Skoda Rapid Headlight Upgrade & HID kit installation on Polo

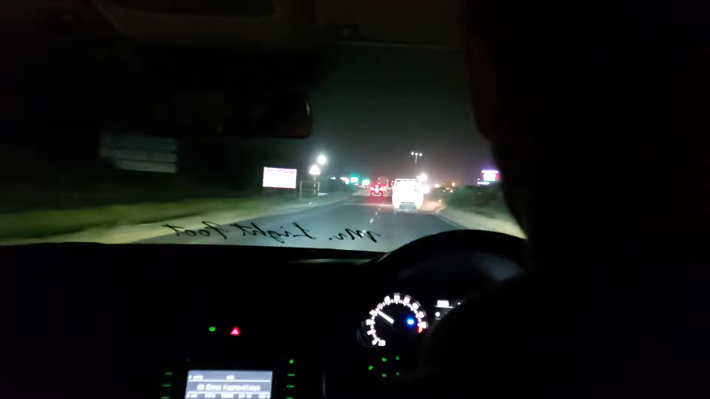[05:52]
so both high beam and low beam is switched on after installing this hid kit i can feel a huge difference between the normal halogen and this hid
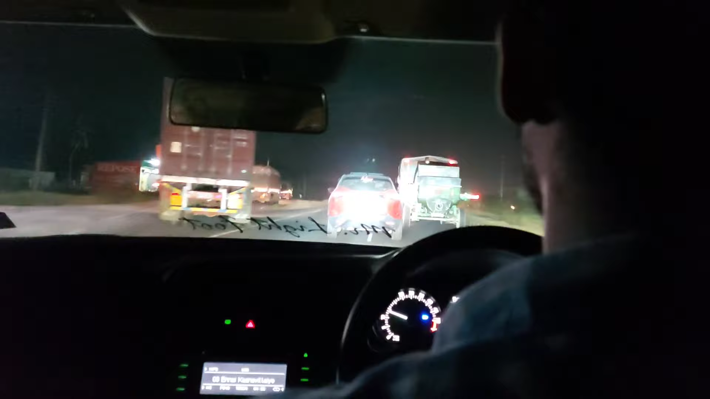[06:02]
so when you're on the highway and you're managing around 120 to 140
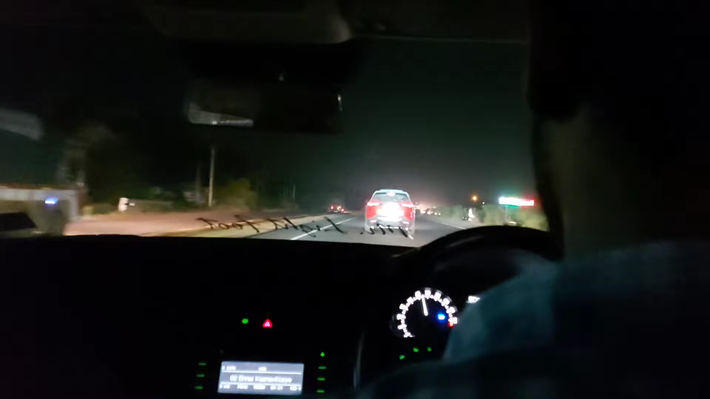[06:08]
kilometer per hour so the headlight is the main thing which will give you a confidence to drive like that so you should have the illumination like this so you can see the light row it is throwing
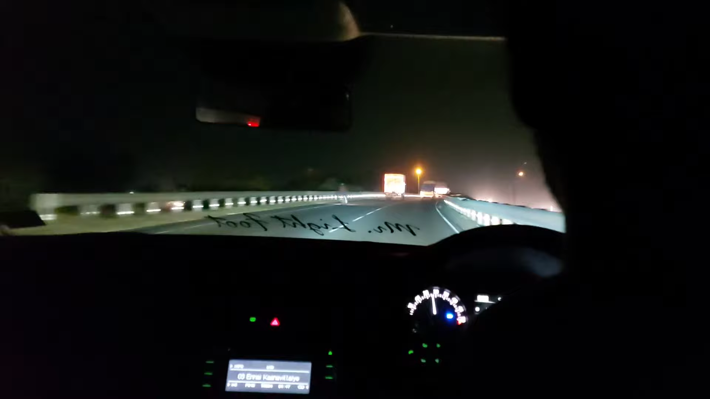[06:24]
at least 300 meter i guess yes so both polo and rapid now the headlight output is really good